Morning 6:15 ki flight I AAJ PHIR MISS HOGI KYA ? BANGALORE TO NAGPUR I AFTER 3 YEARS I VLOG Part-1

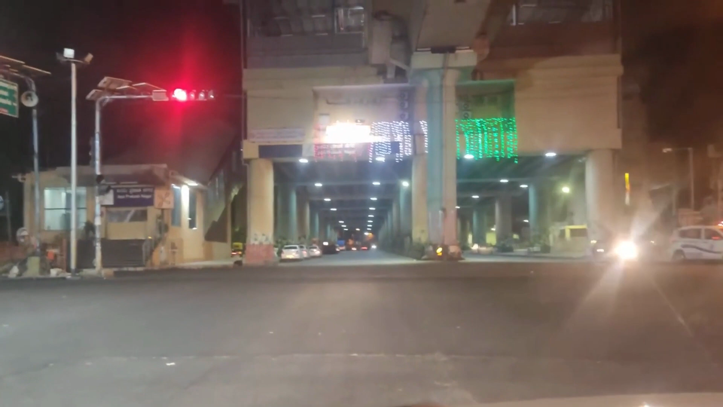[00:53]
नगर हम लोग पहुंचे हैं जेपी नगर से हम लोग श्याद राइट टर्न लेने वाले हैं तो लग रहा है कि पहुंच जाएंगे और ये
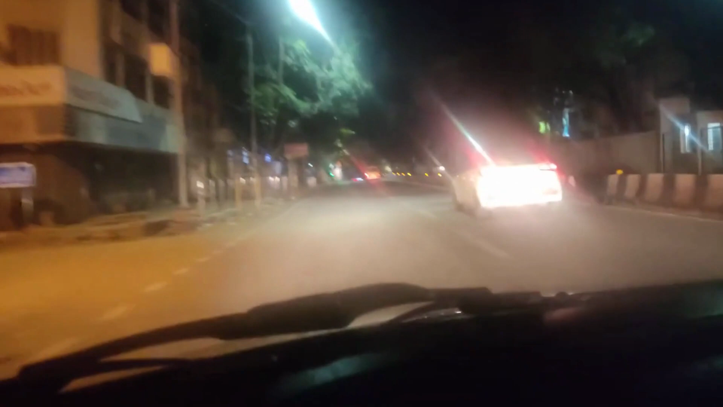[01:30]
निसास की इसे ही शिगनल को अब लिए यहां पर लेकिन इसका पुरा पालन किया जाता है और अब आभी तक हम लोग यह संट्रल अगे रस्ते पहुँच चुके हैं और उम्मीद है कि हम लोग बिल्कुल टाइम से पहुंच जाएंगे मन करना रेश्टे में रुख करके कहीं काफी पीनेगा तो देखते हैं कि opportunity मिलती है coffee पीने के तो coffee पीएंगे उसके बाद में जाएंगे airport तो यह देखें बिल्डिंग है LIC का और केंदरा बेंक का इसको अभी यह 15 अगस्ट independence day के officer price को सजाया गया है
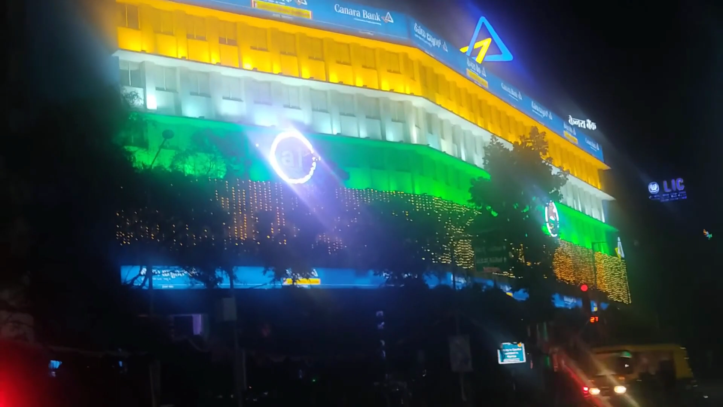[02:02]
और फिर यह rate signal आ गया है और आप देख पा रहे हैं कि हमारे गाड़ी फिर यहां रुक देए तो यहां पर अभी दिखा रहे हैं यहां पर 21, 20,
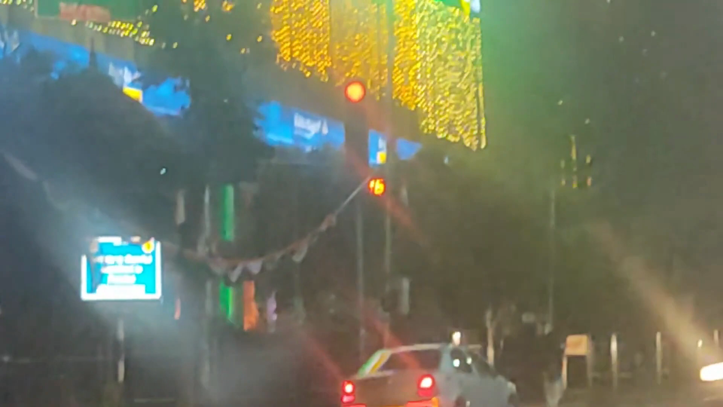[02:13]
19 अगर आप देख पा रहे हैं तो यह दिखिए नंबर जो है लेकिन यहां काइदे की बात यह है कि यह गाड़िया रुकती है सिगनल को फॉलो करती है अनलाइक अधर प्लेसे तो अभी हम लोग पहुंचने वाले हैं एरपोर्ट आदा